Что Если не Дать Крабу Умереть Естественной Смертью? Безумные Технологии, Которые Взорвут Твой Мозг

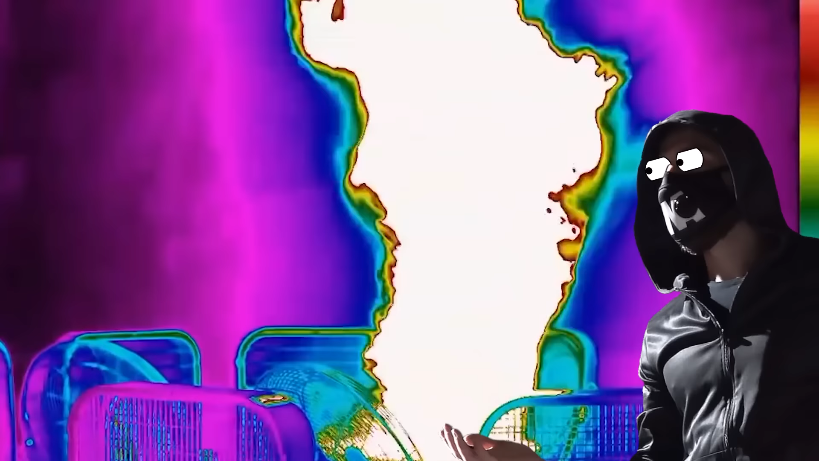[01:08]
Они носят защитную одежду, так как из-за ветра и огня жар рядом со смерчем просто нереальный.